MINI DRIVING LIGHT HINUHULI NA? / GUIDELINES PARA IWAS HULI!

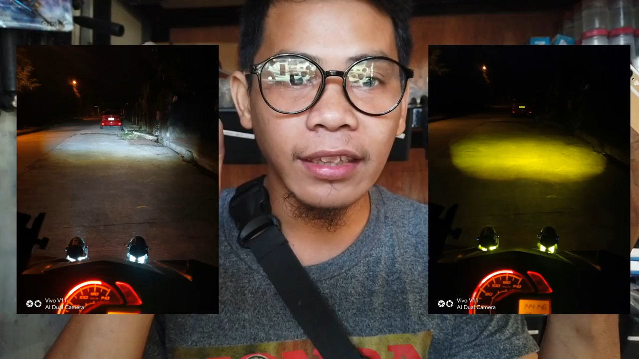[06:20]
Puti lang At Yellow Pangalawa May sariling switch Hindi siya pwede Sabay sa Headlight Hindi siya pwede Sabay sa